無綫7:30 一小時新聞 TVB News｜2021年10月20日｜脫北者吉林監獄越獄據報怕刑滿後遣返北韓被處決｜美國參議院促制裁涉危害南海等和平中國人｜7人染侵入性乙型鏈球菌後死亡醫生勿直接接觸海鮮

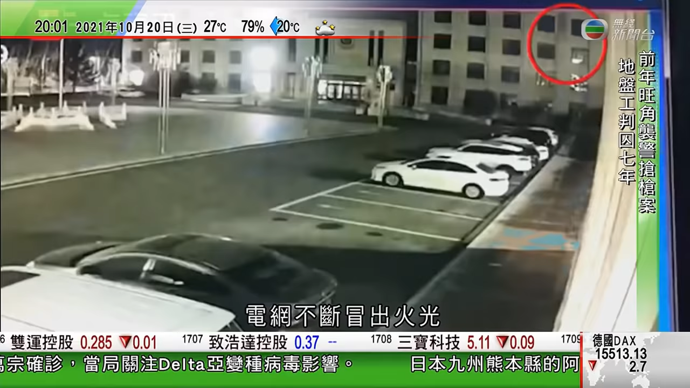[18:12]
不断露出火光他之后由大概6米高的铁丝网跳到地面几秒后站起身逃走之